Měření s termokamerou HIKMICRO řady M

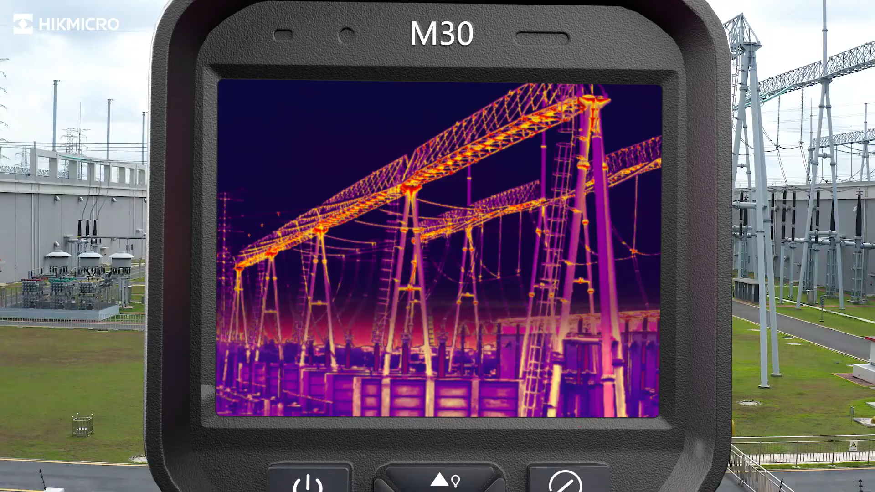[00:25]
Hike Micro M-Series Thermal Imaging Camera helps you find potential issues.
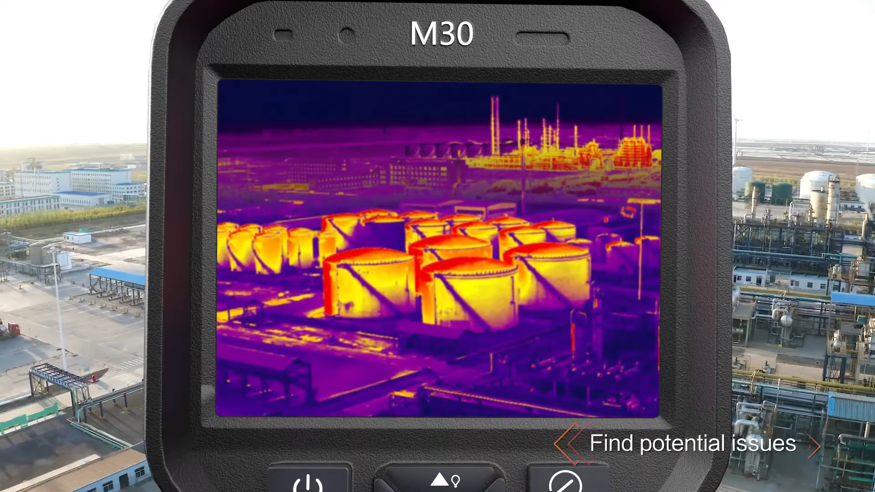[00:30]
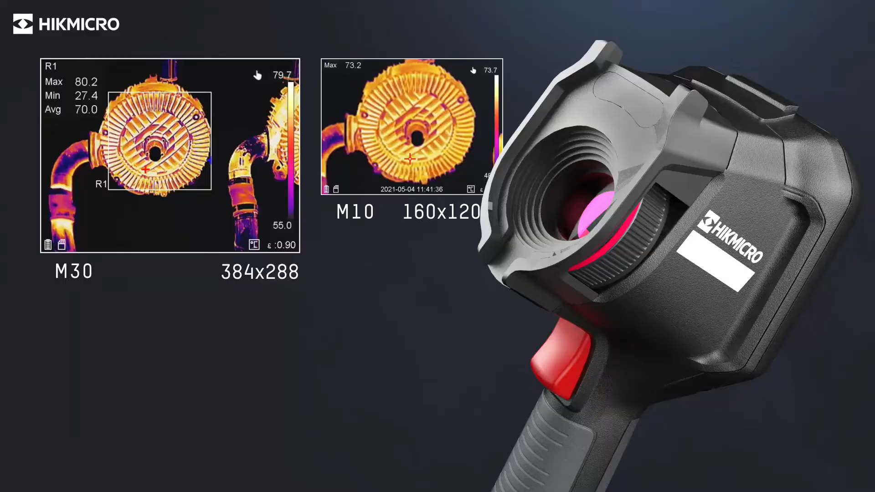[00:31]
A highly sensitive Hike Micro Vanadium Oxide Detector provides a distinct thermal vision of the target.
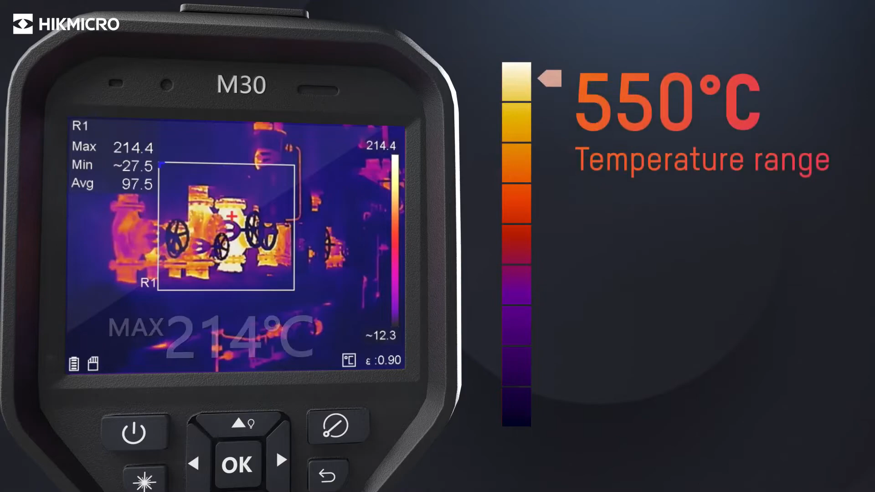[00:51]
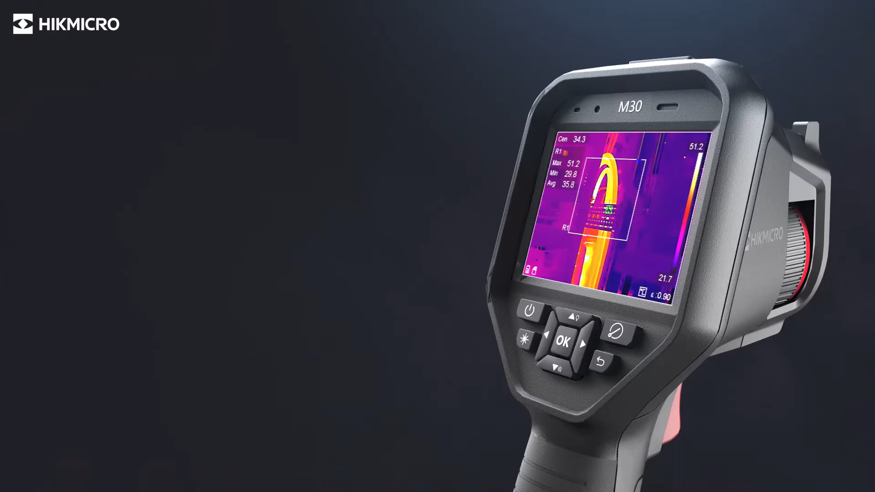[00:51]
The device supports both touch screen and physical button operations.
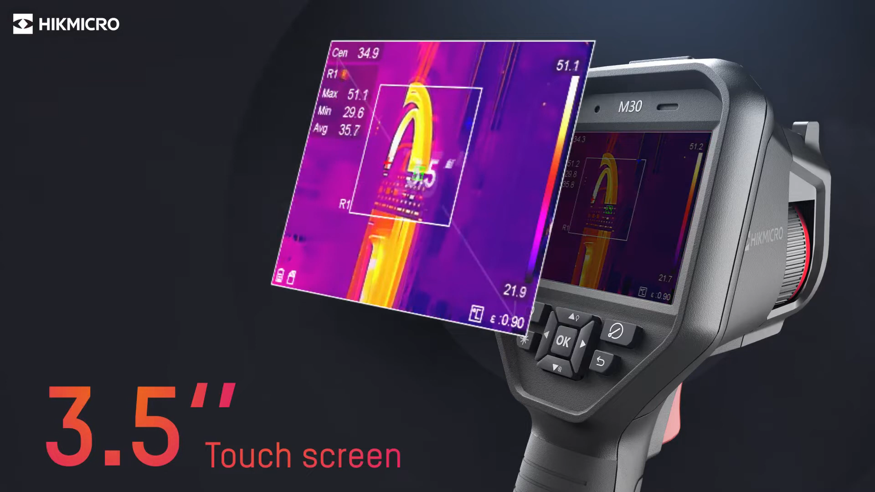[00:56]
25 Hz delivers smooth videos and measurements while panning across scenes or viewing moving targets.
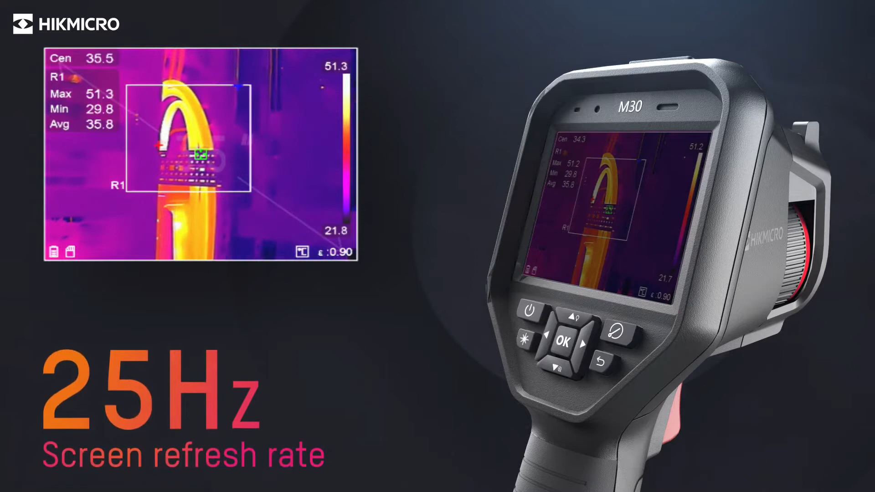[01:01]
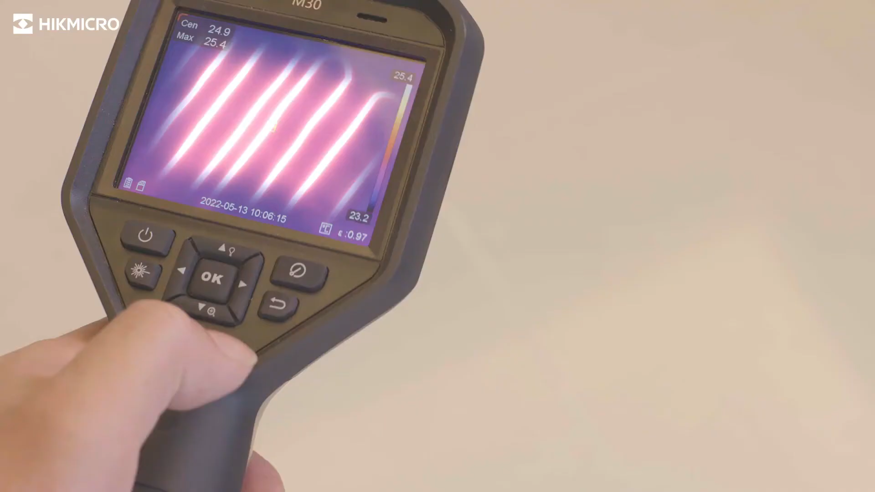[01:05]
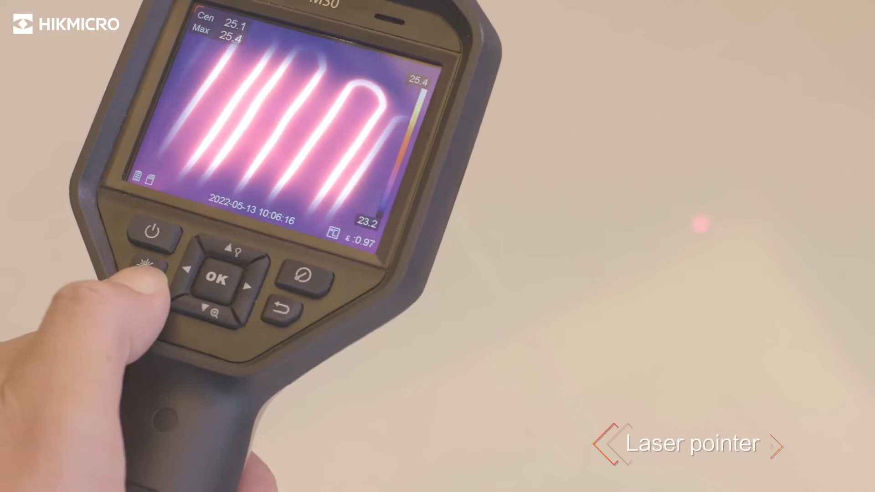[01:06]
The laser pointer helps show the position of the center point on actual object.
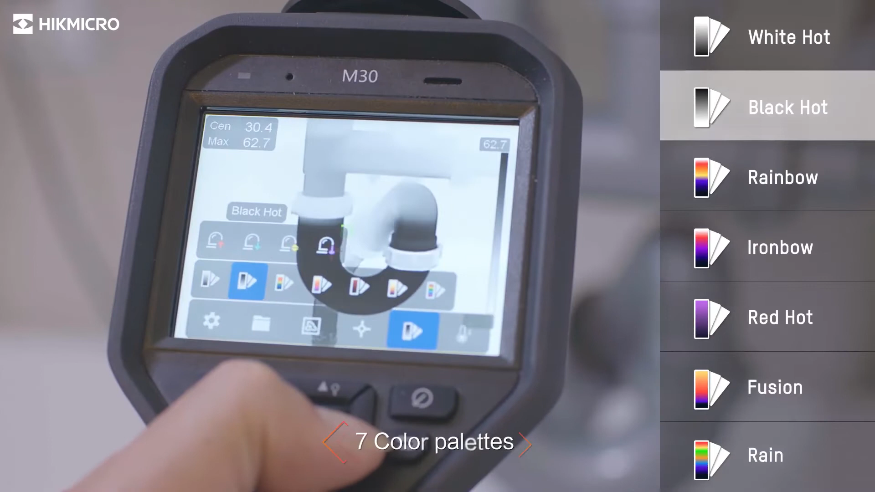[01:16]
Seven color palettes give different choices to display the image.
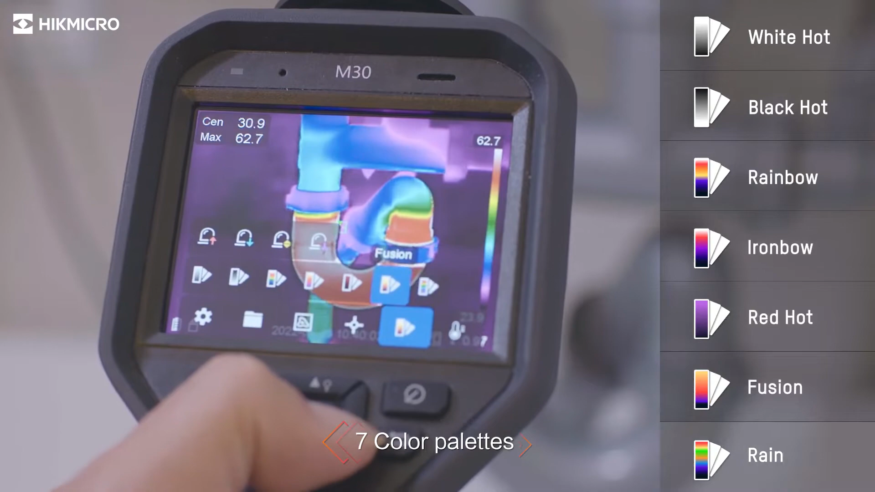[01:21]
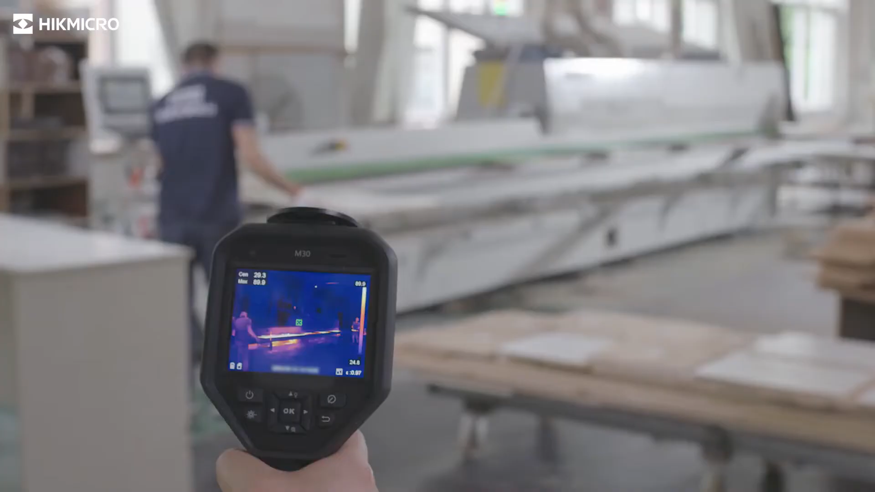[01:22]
The built-in speaker gives the operator audio alert to high temperatures.